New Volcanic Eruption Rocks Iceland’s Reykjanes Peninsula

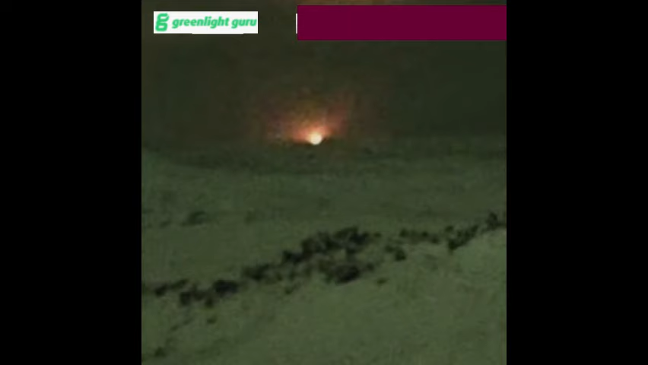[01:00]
flared to life after a series of earthquakes on the Reykjanes Peninsula.